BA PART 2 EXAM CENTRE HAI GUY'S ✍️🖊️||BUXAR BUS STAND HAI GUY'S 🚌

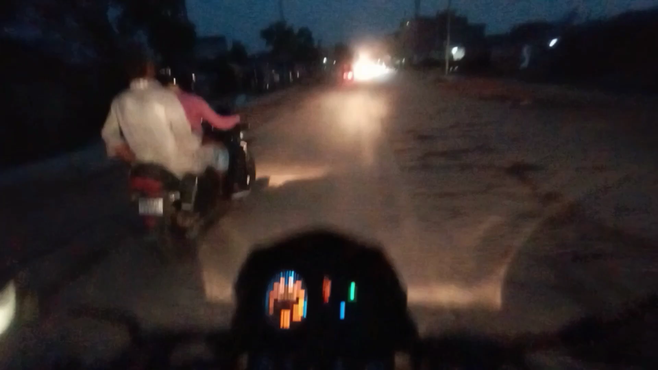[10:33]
जोकी नुवाव मार्केट तो उसमें भाई हम लोग आ चुके हैं नुवाव मार्केट में और रहोते कितना भाई भींड़ ट्राफिक जैसा और भाई हम लोग मतलब